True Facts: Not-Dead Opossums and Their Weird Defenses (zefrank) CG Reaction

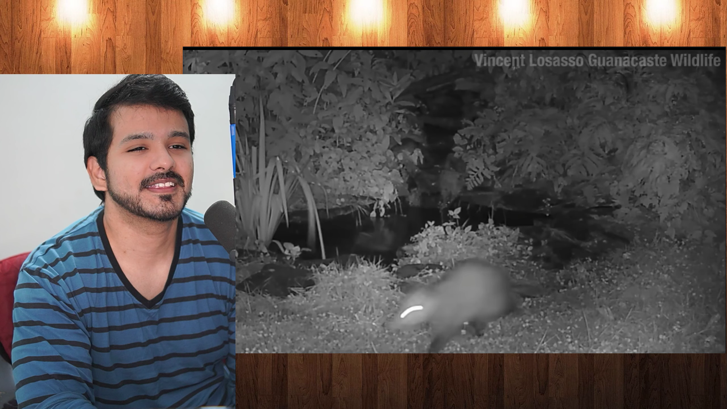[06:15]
on it does help to have some equipment they have this bullwhip of a tail covered with these scaly patches of keratin and you could mess
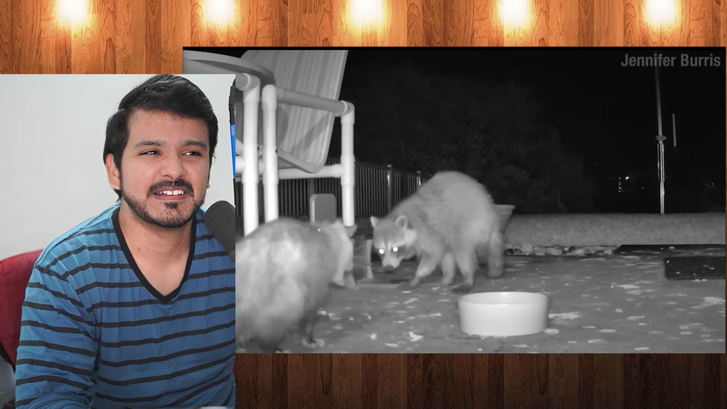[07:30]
and at the end of the day all these open mouth toothy displays are mainly just bluster